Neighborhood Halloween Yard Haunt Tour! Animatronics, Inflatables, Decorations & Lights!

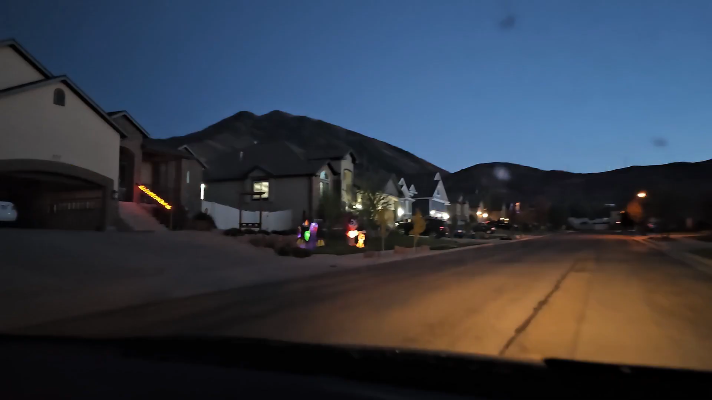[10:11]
and there's some inflatables coming up here oh nope it's uh they've got a dragon
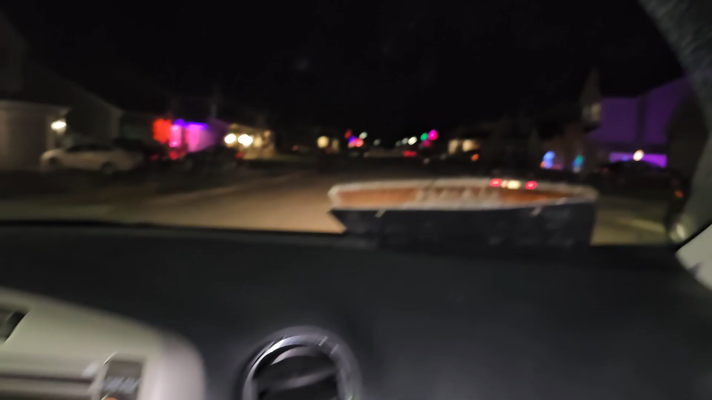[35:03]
look at all these houses with lights lights oh there's some fun stuff there's some fun stuff
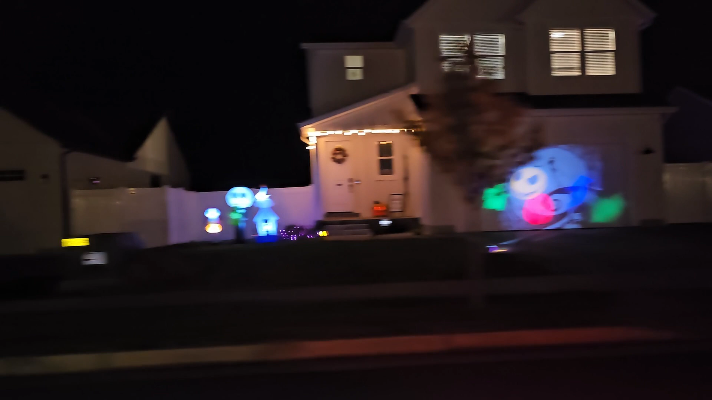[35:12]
oh my they got the 12 foot witch they did
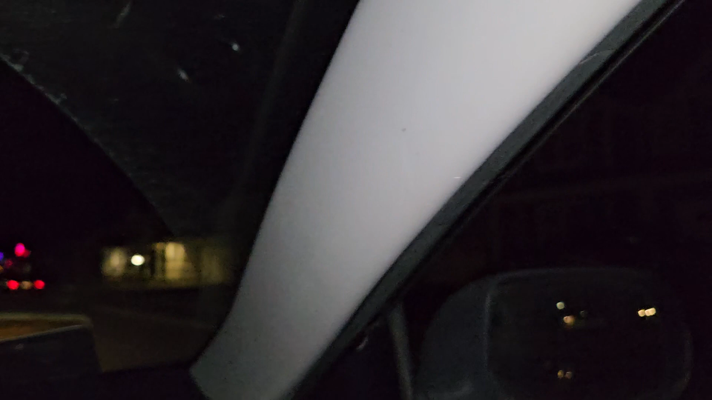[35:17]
it's just that on the other side we'll see it on the way back look at all these fun lighthouses guys look at that
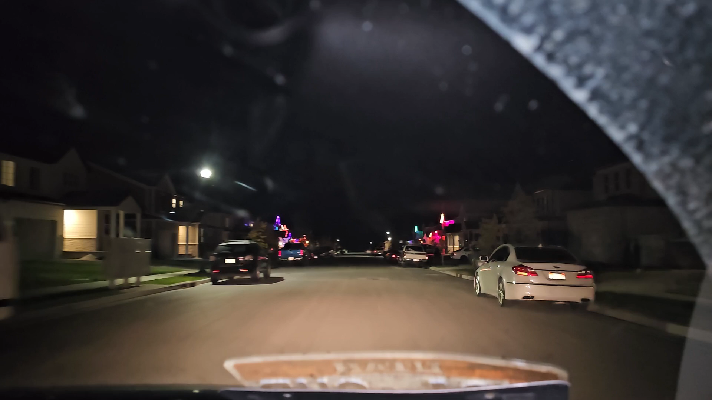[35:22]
here's some more lights take it